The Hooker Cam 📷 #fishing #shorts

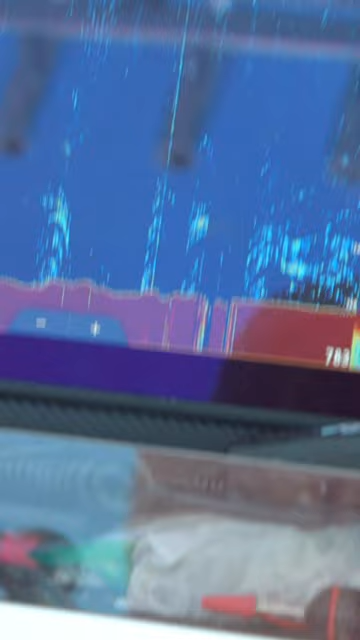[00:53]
Just hit, bring it up a little bit. Couldn't really have hit it much better than that.